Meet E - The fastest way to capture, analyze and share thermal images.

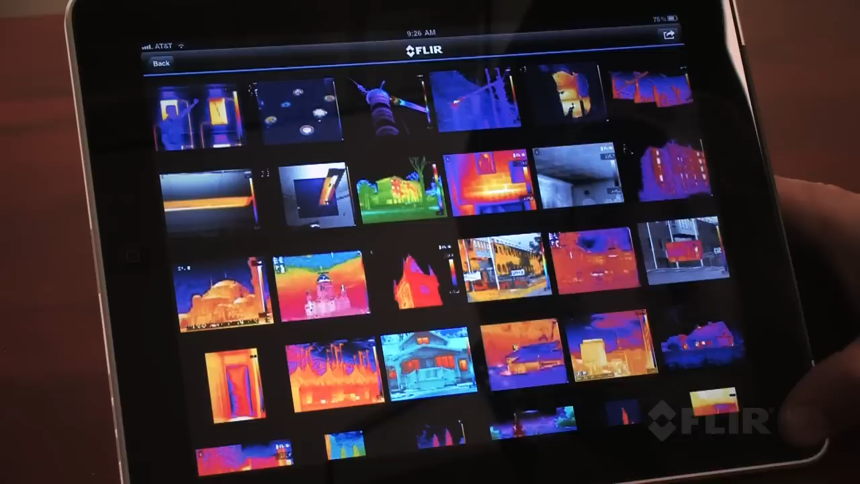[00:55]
or you can use the new FLIR Viewer app to view and analyze images, bring out image detail,
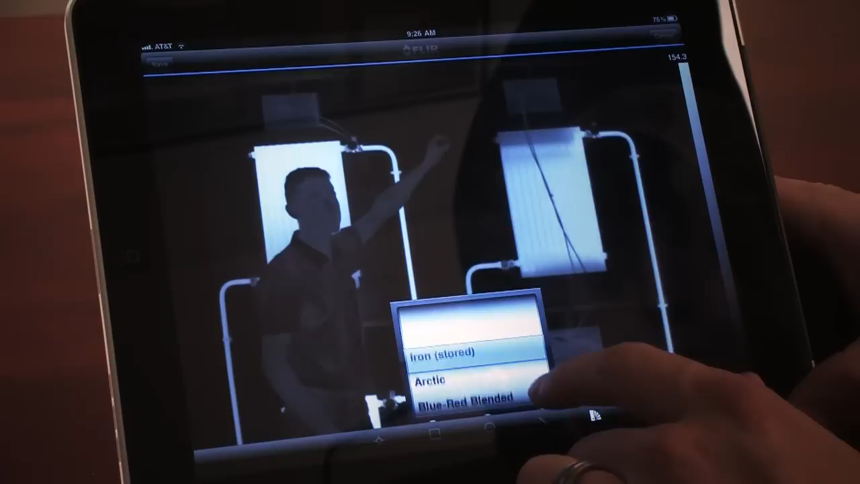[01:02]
add data, create reports, and share critical information with the touch of a button.
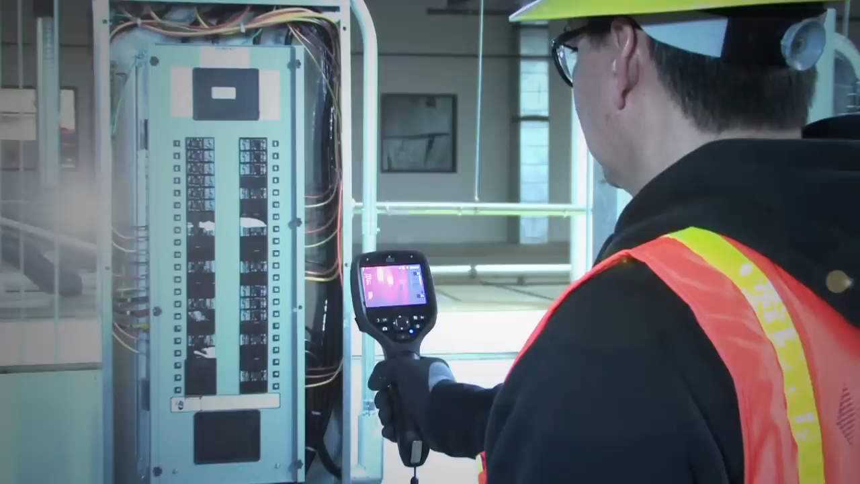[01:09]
E-Series also comes with an improved 3 megapixel visible light camera and super bright LED
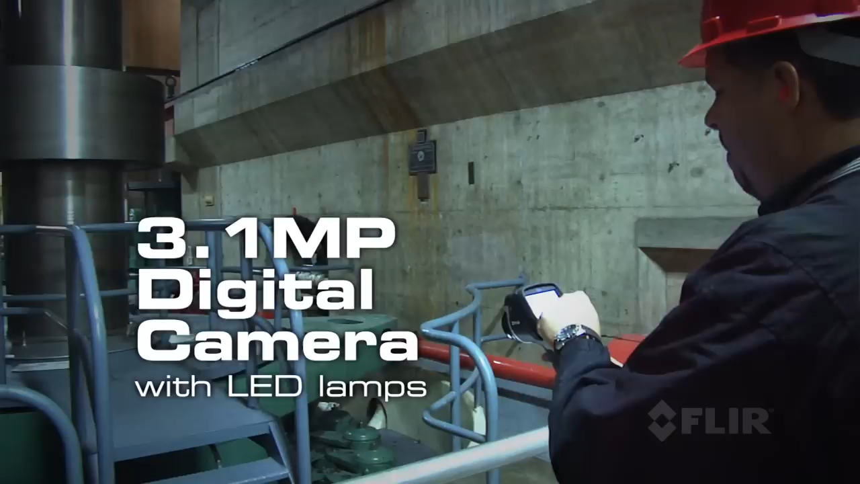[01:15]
lamps to help you document problems in poorly lit areas.
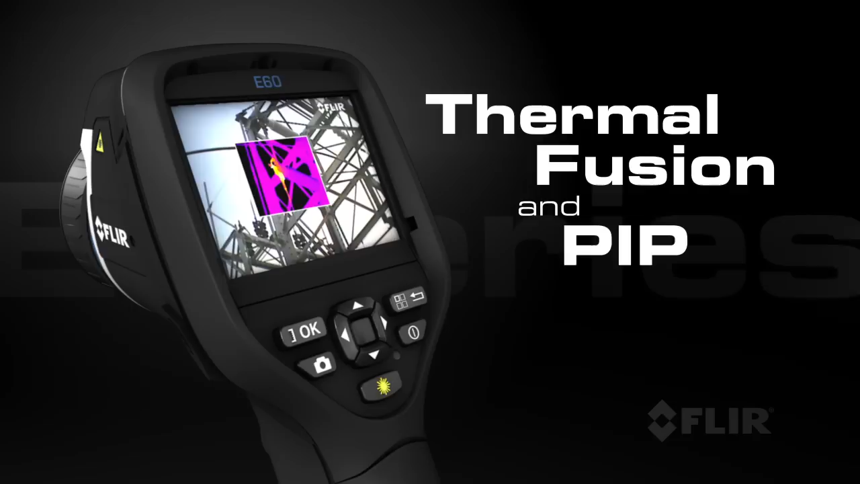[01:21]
Use FLIR's thermal fusion and picture-in-picture functions for more accurate reporting.